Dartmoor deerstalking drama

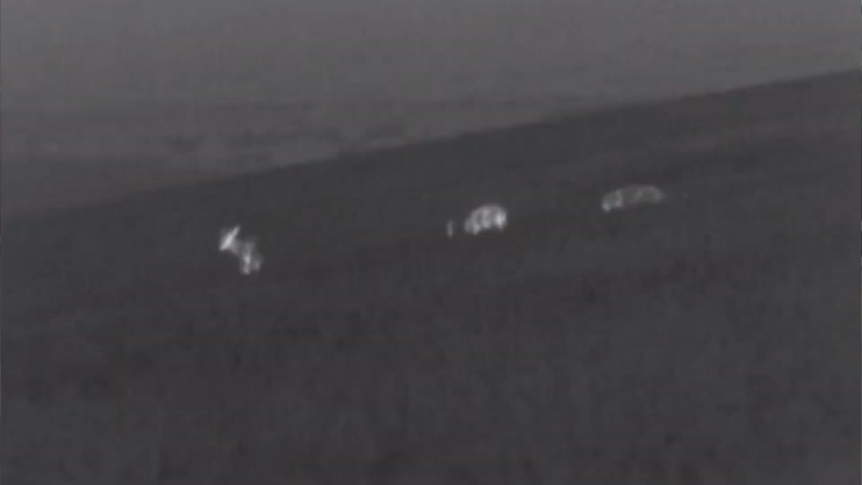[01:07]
This particular valley we have got red stags coming in and they do crop damage every year. It is always an issue as the stags are summer there in their bachelor herds.
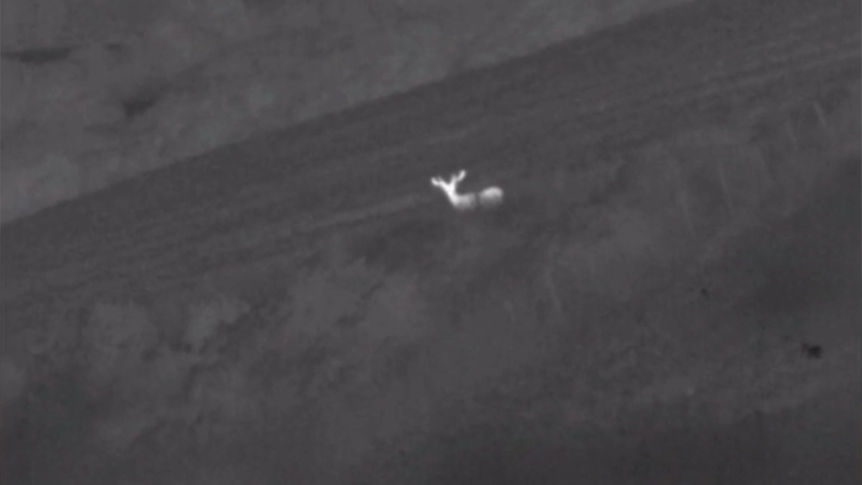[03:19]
A big country for big animals and Tom has been watching this crop closely in recent weeks.